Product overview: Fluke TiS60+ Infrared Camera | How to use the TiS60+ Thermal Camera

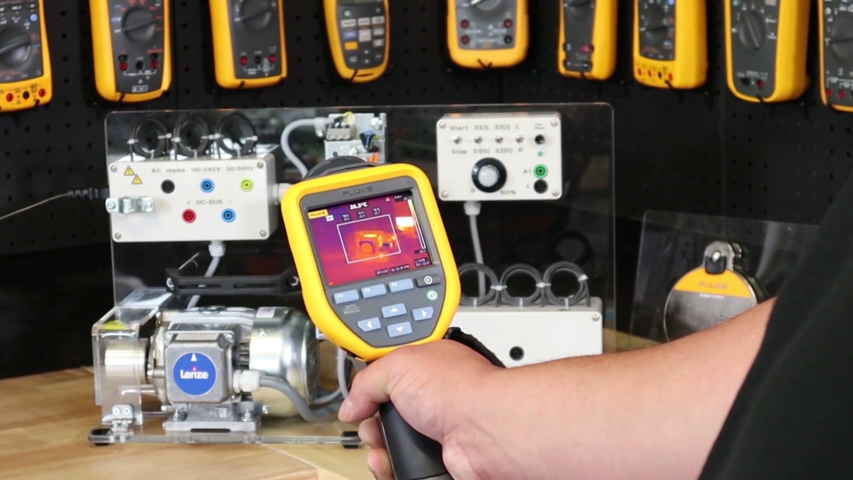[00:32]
With its generous 320x240 resolution and outstanding thermal sensitivity at 45 millicelvins,
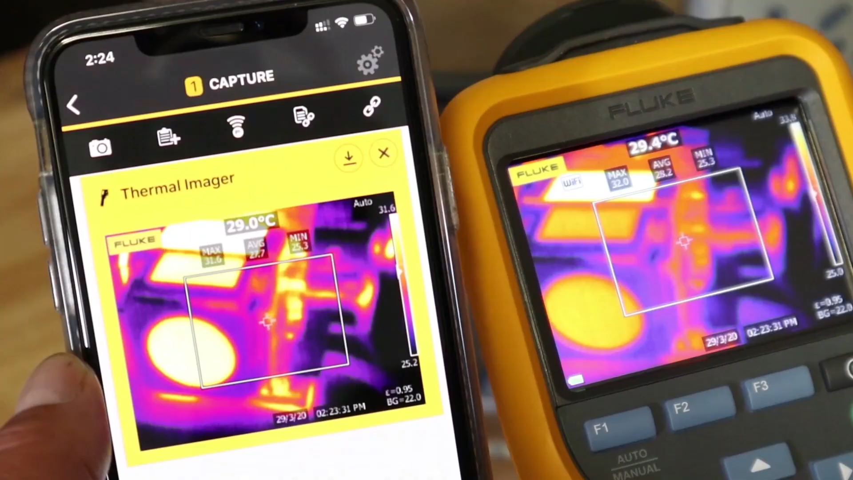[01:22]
If that's not enough, the Fluke Connect Wi-Fi enabled will allow you to take full advantage of Fluke's powerful, easy to use Fluke Connect free app,